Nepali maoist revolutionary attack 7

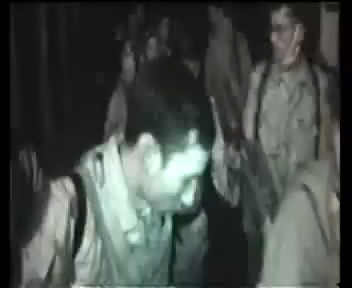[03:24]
तांचेंतरप अगाडी बर्दे गर्दा बाटोमा शुनीने हवाई जवाज का आवाजले पोजिशन खुल्ले चिन्ता उन्ते।